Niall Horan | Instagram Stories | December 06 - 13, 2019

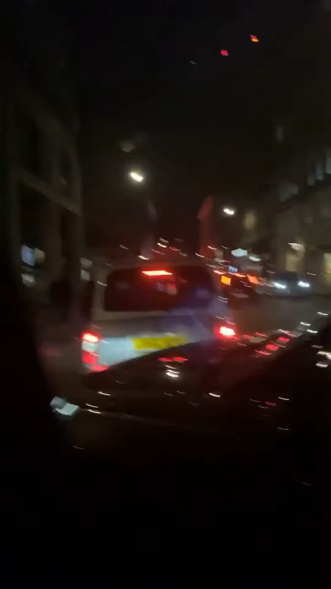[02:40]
From every angle possible. There's none, actually. It's a lovely clear road.